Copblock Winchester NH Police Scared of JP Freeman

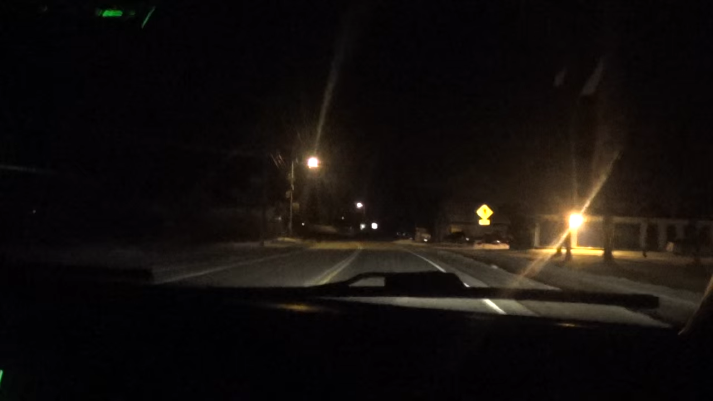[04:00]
I don't see this cop anywhere. At least I got his plate. At least I can track down the cop that's in there that refused to speak to the public. And be open to the public always at all times. And be accountable to the public always at all times. Violating the 8th article of the New Hampshire state constitution. Obviously he's not used to someone like me. Is that him right there? No.
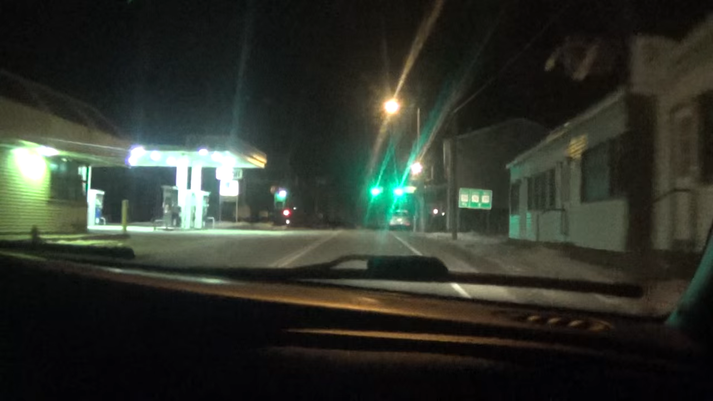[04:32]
It's a different car. Where oh where is the copper? Oh where oh where could he be? Could that be him way up there? Could be. Let's check in this parking lot. Might be him. Yeah cause the PD's right over here right?
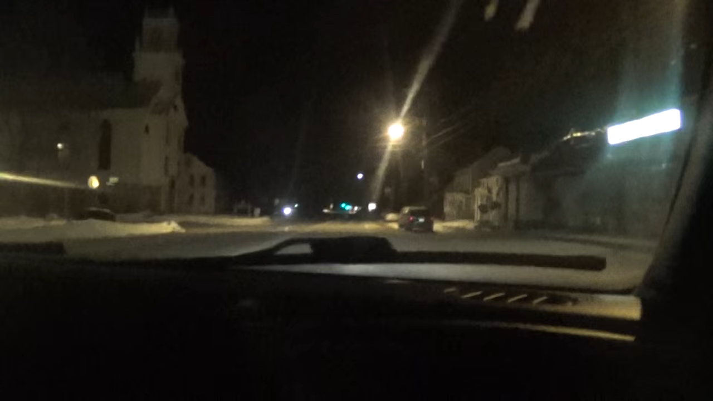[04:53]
Police station's right there. It looks like. I see a couple cars there. So it looks like all three of them are on. 30 mile an hour zone. I'm gonna go ahead and turn it off.